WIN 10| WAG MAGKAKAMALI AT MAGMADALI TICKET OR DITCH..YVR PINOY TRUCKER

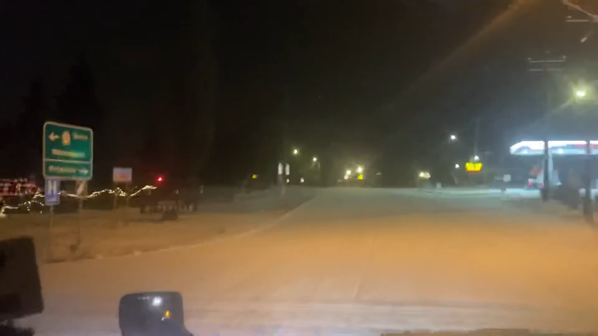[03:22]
So, ayan, medyo malakas-lakas kanina eh. Pero ayan, nakisama naman sa atin. Umano naman siya, uminto naman. Ayan, ang lakas ng hangin, lakas ng kwan, ng bagsak ng snow. Nakikita niyo yung kalsada, naano kaagad oh.